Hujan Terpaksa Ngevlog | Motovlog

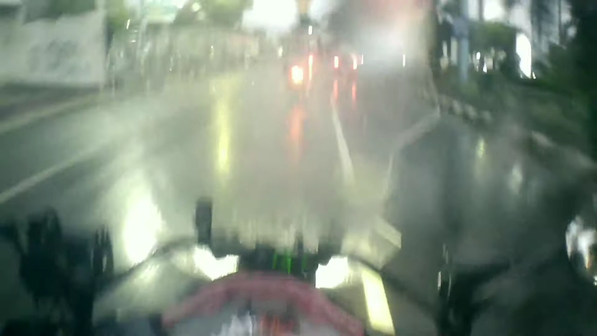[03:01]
Ramayana Mall. Ini sebelah kiri saya nih, Ramayana Mall, bro.
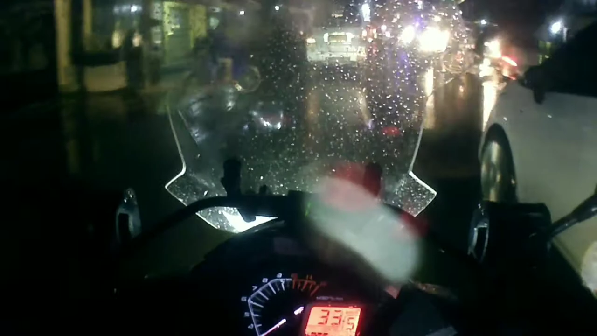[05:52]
Biasa bro, kalau lewat sini mah macet. Tapi biasanya kalau sudah jam segini sih mending bro, nggak terlalu parah. Kalau sudah jam 3 sore sampai jam 6, wah gila. Kalau di daerah sini bro, di Pleret.
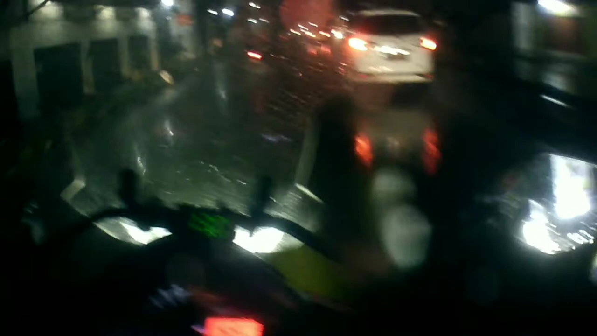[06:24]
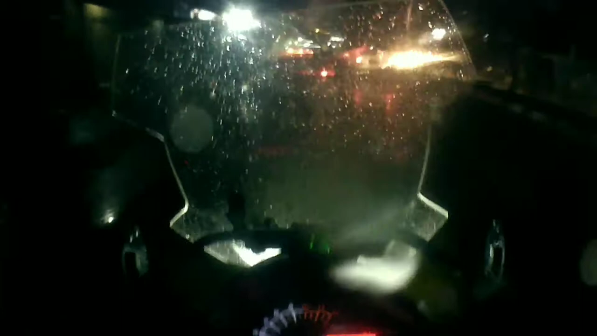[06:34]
Hujan-hujanannya bro. Terpaksa bro. Awas bro jalannya bro. Aduh,
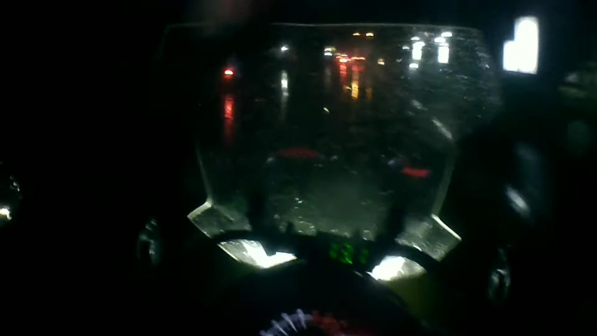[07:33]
Mau kemana itu motor? Sebaiknya kalau pelan tuh jangan di tengah.
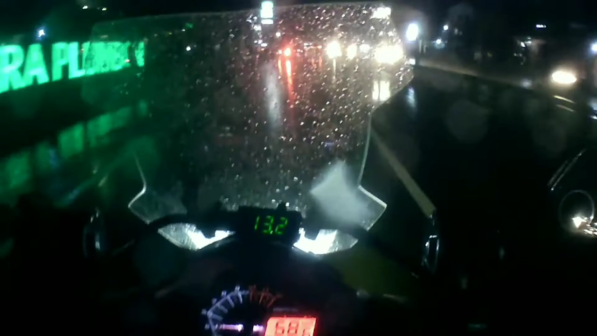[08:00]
Rumah sakit Mitra Plumbon. Kelihatan nggak bro, kalau dari ini on cam? Mungkin ini agak ngeblur-ngeblur ya bro, karena ini bintik-bintik air bro. Awas.
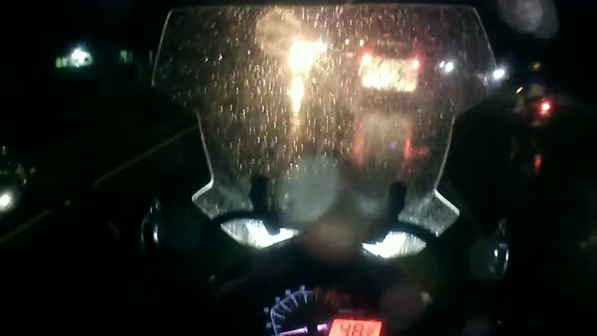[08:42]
Sen om sen, nggak nyap nyalip. Dari siang bro, ini hujan bro,
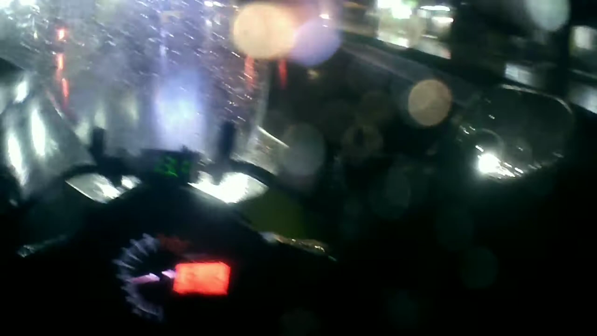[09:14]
nggak berhenti berhenti ya, sampai malam. Sayangnya bro, ini penerangan jalannya minim, sangat disayangkan.